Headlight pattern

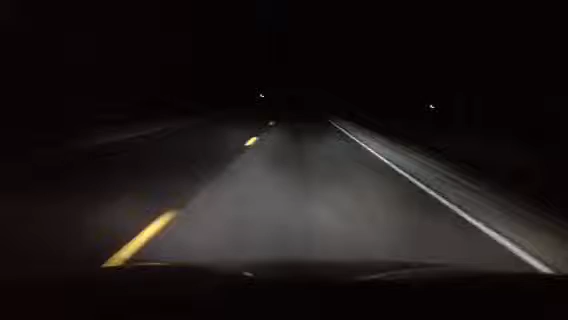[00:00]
This is the low beam headlights. And high beam headlights. Low. High. There isn't too much difference. As a matter of fact, the low beams seem to illuminate the road a little better.